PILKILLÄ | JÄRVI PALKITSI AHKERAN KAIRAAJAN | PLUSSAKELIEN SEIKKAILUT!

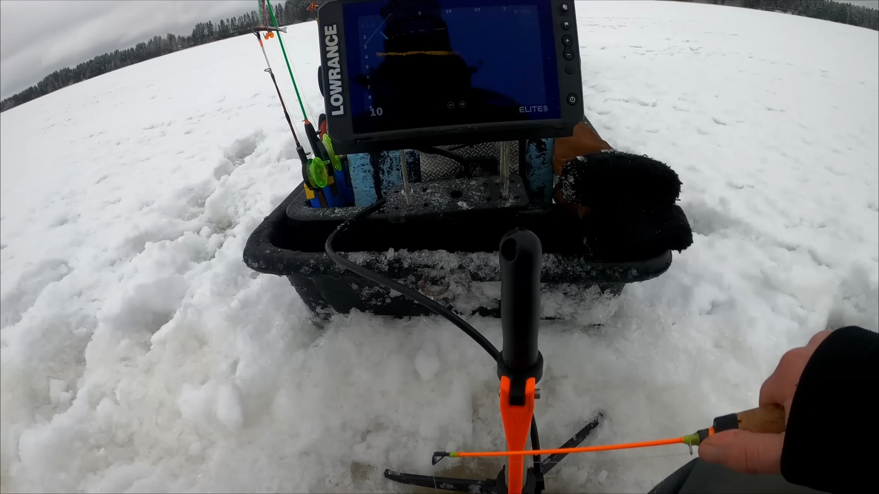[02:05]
Nyt pitää sanoa pois, että jos on ahven tuo ensimmäinen, niin mikä tullut tuossa, niin aika jämyyn kokoinen on. Aika jämyyn kokoinen ahven. Se on kohtana. Lähtääkö tulemaan?
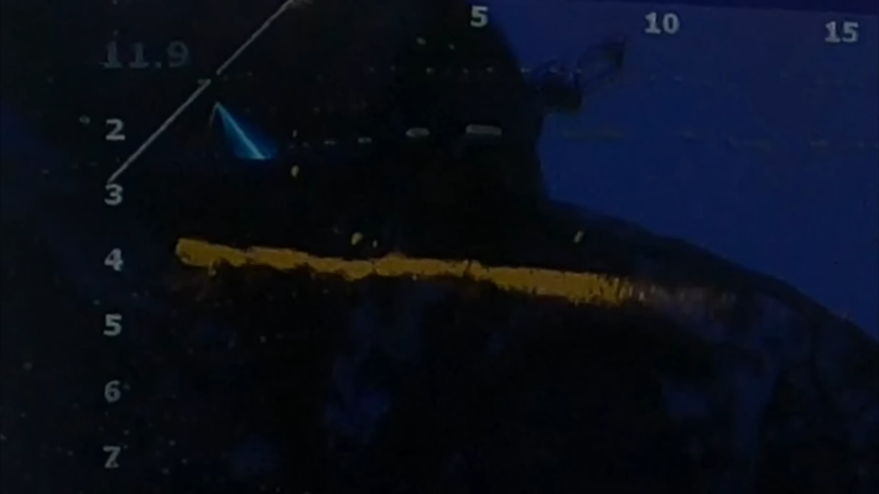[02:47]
Siinä on muitakin ahvenia. Pienempiä. Kääntyy. Ei tule. Nyt sotta tuluville. Siinä se olisi ekana tulossa.
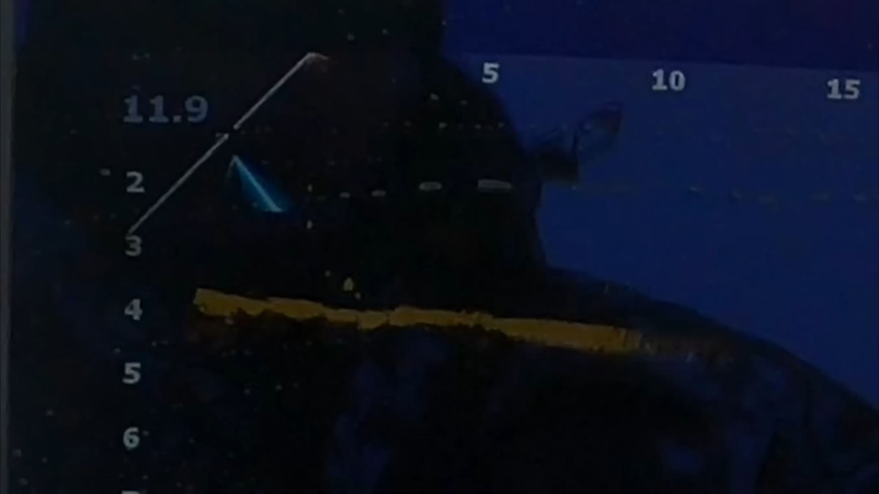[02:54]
Tule.
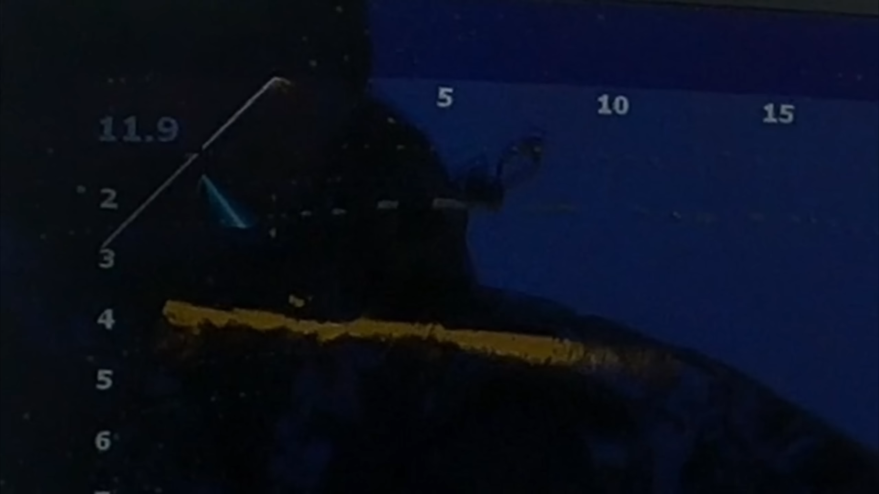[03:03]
Siinä se on alla. Nyt noussa.
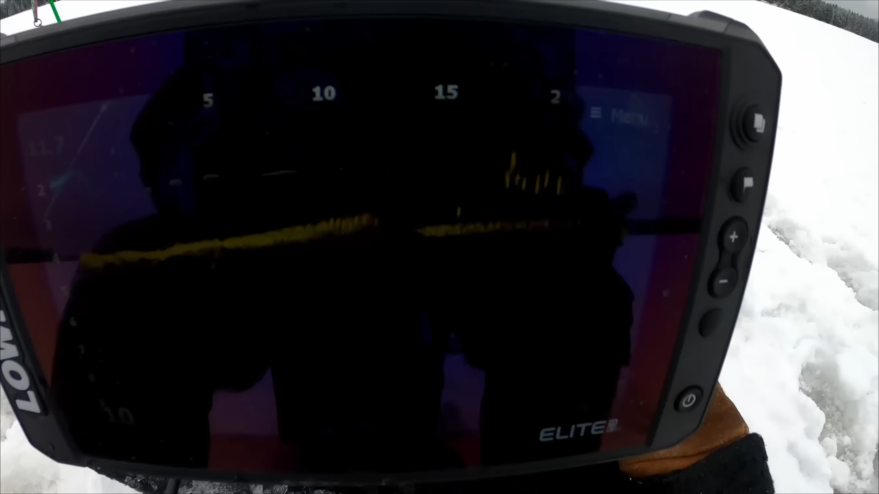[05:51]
Kymmenkunta. Veikkaan, että lahneja tässä äänet. Noin sääkkäät tälle on.
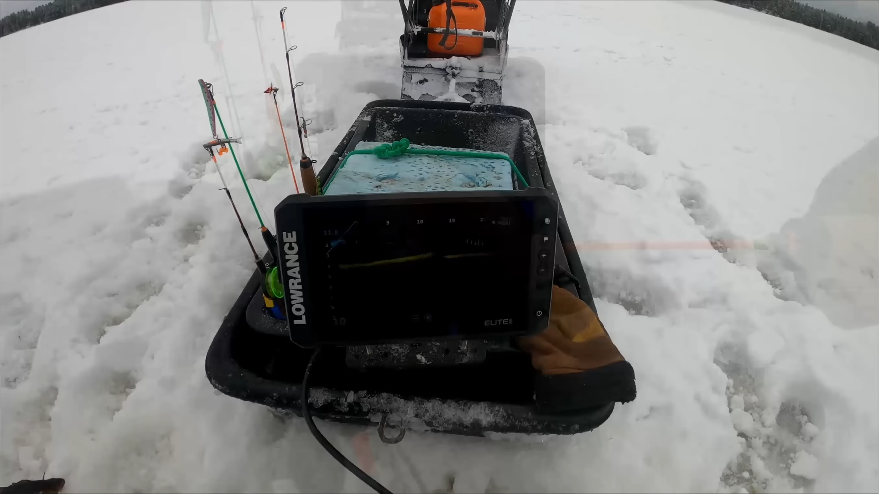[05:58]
Nyt on jämy. Ihan jämy ahve. Niinköhän ottaa.
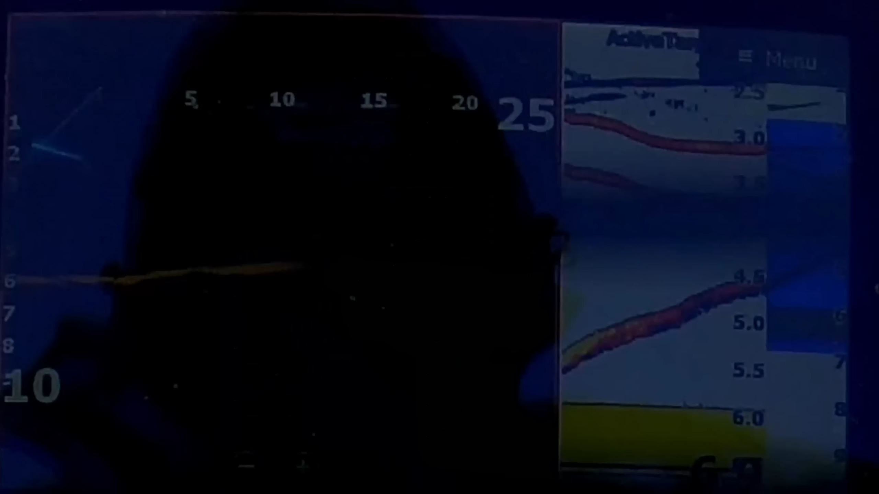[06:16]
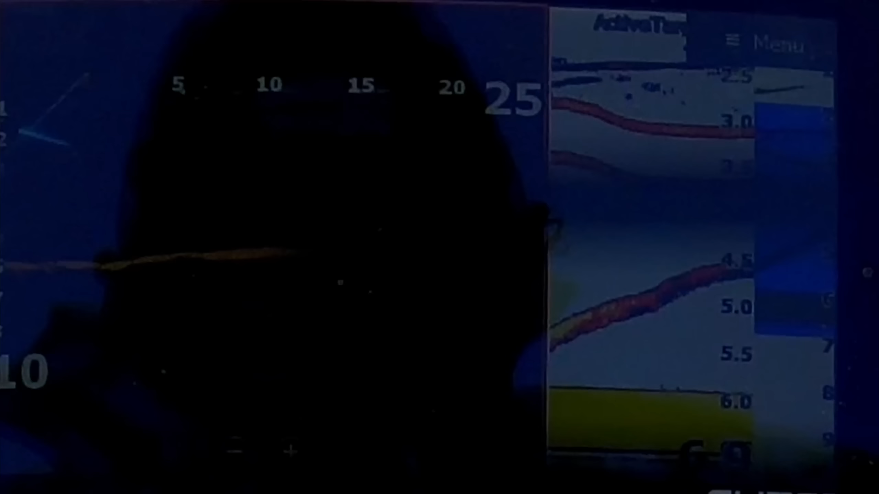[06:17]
Tullaan nimittäin niin hittaasti, että nyt se innostuu.
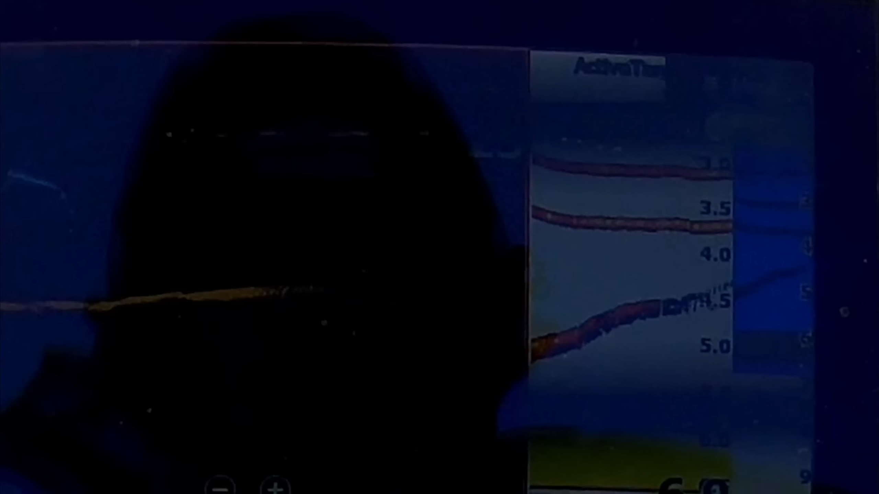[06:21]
Ihan vähän karkkuu.
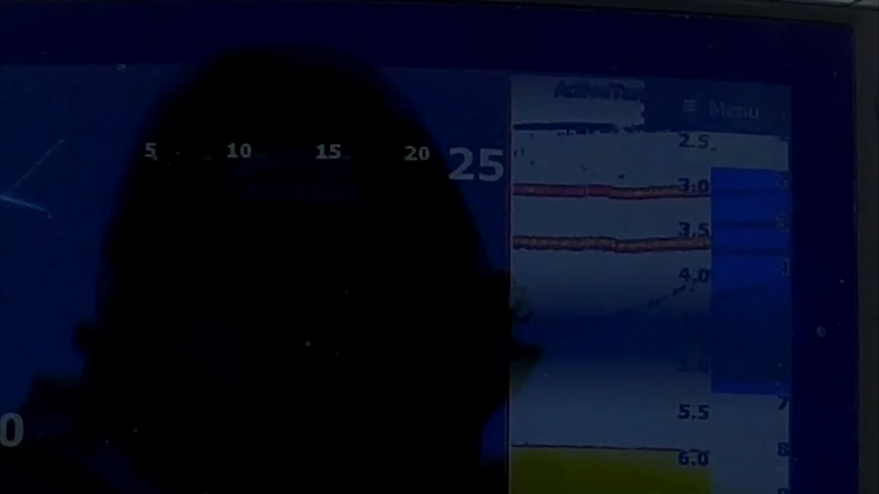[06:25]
Missähän välissä liian? Tuolla se välissä jossa. Minä luulen, että olisi vähän jämympi ollut.
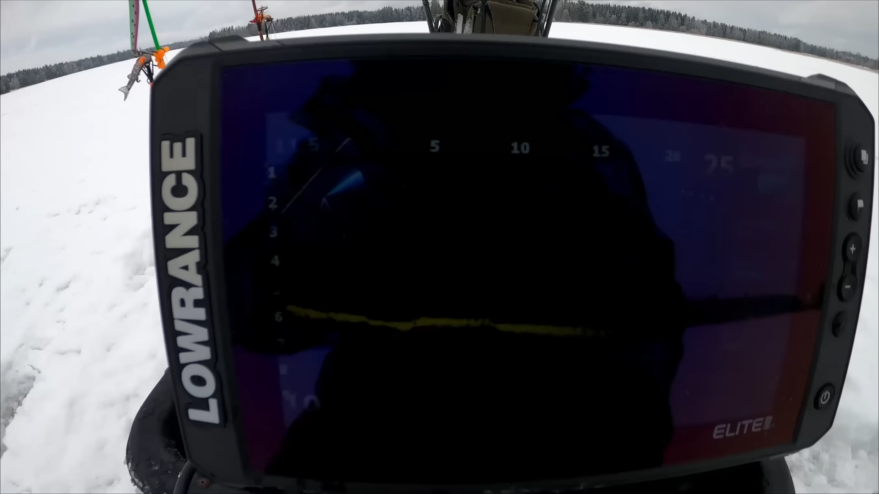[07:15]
Katkeepa, kun ahvenet syöksyy tuonne taas männän jo. Tuossa on täkyyparvi tuossa 12 metrin päässä, niin pari ahventa kävi syöksymässä tuohon parvuun. Tuolla on männän hirveätä kyytiä pohjoa pitkin. Älytöntä. Tuolla on mun pilkillekin joku ahve. Ei joku haaki. Onko haaki?
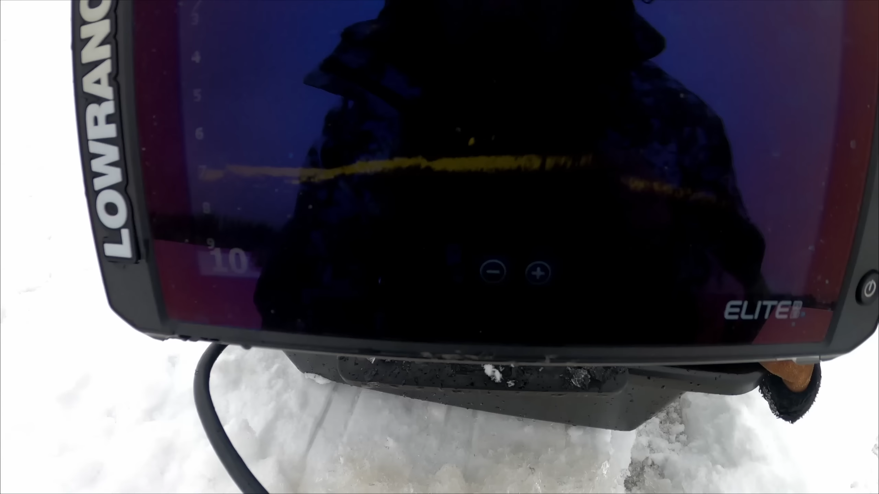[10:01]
Sehän on yksi ihan hyvä kiaho. Tuolla näkyy ne. Ei mennä lähteä tulemaan. Vaakko ootte kartoppi jäällä.
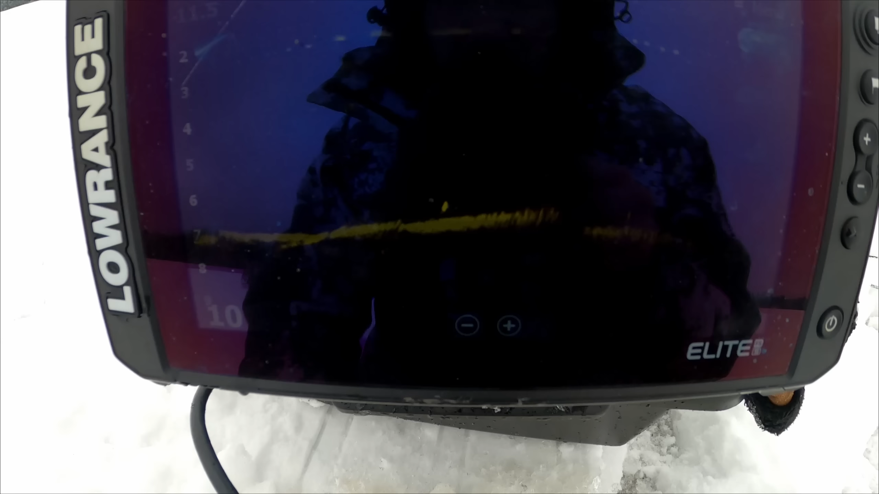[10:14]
Ei oot mennä tulla. On hyvin avointi.